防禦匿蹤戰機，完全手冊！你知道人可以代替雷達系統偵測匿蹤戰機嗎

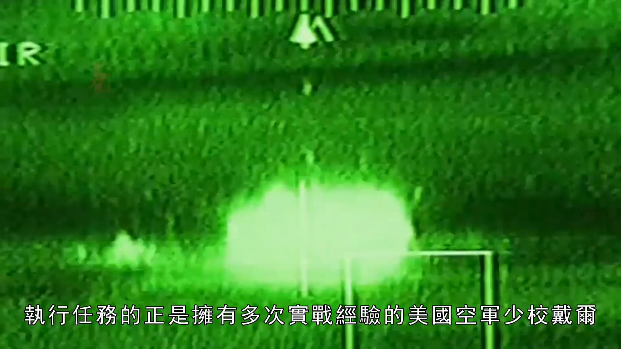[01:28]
执行任务的正是拥有多次实战经验的美国空军少校戴尔飞行一个小时之后少校到了目标上空
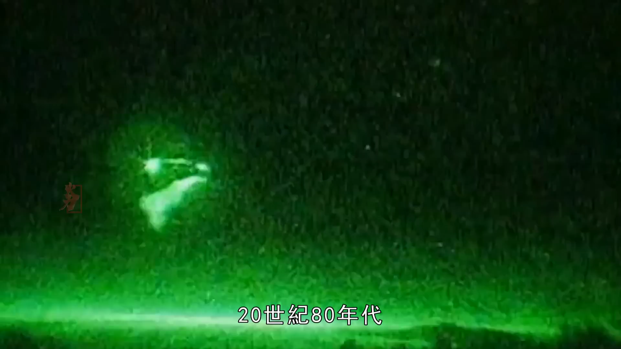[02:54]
年代生活在美国内华达州沙漠附近的民众经常看到这样的异象出现
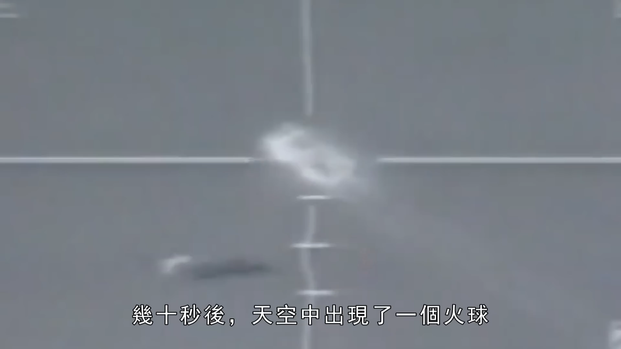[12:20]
了一个火球随即是剧烈的爆炸声火球开始迅速向下坠落进入F117